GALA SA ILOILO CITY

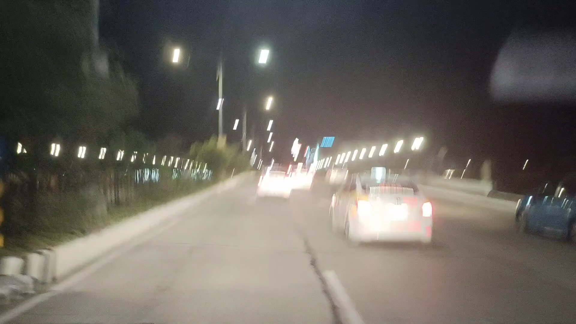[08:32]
Iikot kami sa buong ano, Iloilo. Yung ano dito sa Iloilo, nakita ko sa city proper, pag alas 8 to alas 9 na ng gabi,
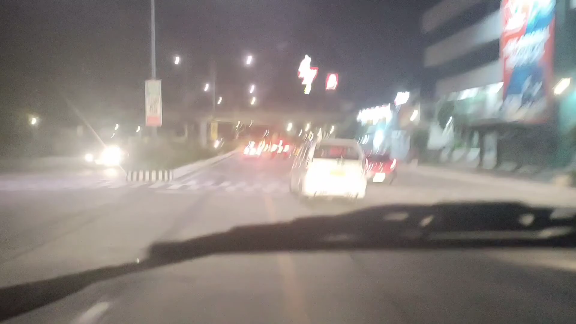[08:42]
is napakatahimik na siya. Tahimik na yung city proper ng Iloilo, pero sa ano, sa pinanggalingan namin, hindi man yun ano, sa city or the heart of the city,
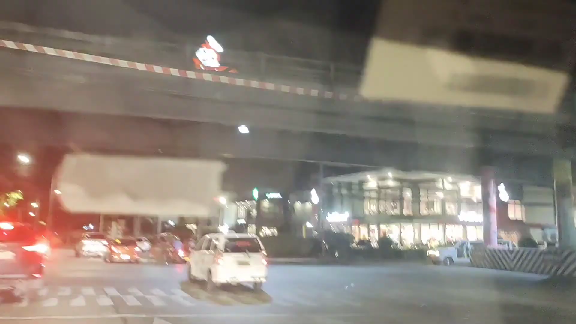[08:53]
nandoon yung maraming tao, maraming mga nightlife dito, pero hindi nasa hindi nasa downtown area, kundi nasa ano,
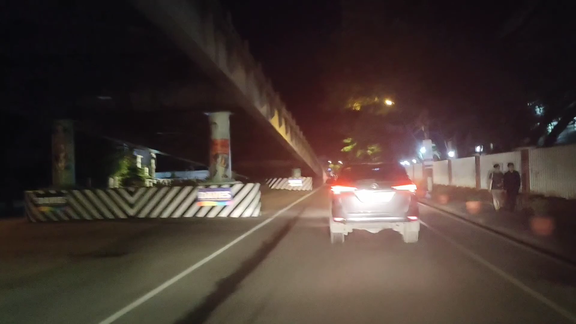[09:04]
ibang barangay, magkalapit na barangay na ata yan. Oh, dito na tayo sa city proper or heart of the city. Tingnan nyo guys, tahimik na dito.
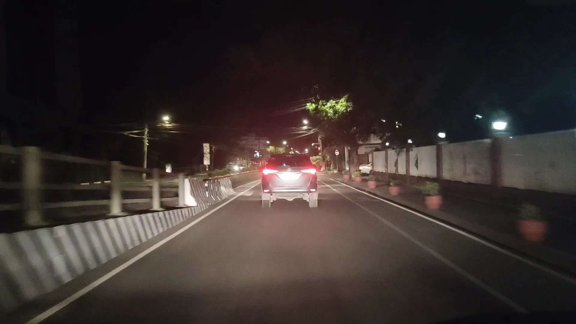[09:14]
Sabi ng ano ko, kaklasiko, yung mga nightlife nandoon sa mga nearby barangays
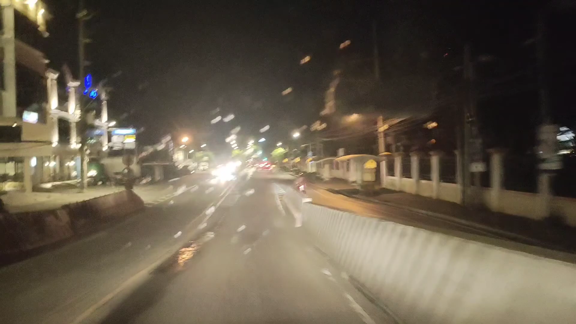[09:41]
May ano dito, may anong tawag mo, may skyway.
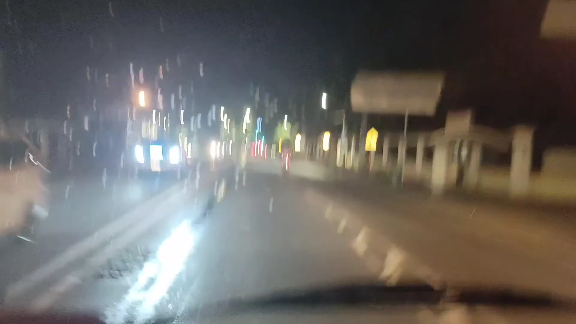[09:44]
Ito din ang wala sa Tacloban na mayroong kalsada pa, ano, pataas. Sa Tacloban wala pa yan. Lahat ng pinupuntahan ko sa Cebu, sa Manila, yon may skyway, pero sa Tacloban wala.